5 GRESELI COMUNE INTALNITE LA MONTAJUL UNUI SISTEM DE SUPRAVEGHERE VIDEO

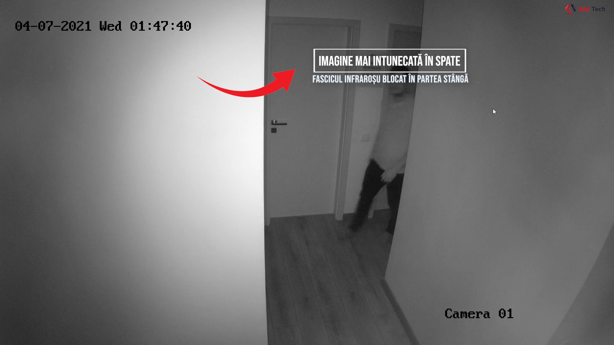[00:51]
Pentru a proceda corect, evitați instalarea camerelor de supraveghere video acolo unde fasciculul infrarosu este blocat sau camera capturează prea multă lumină reflectată.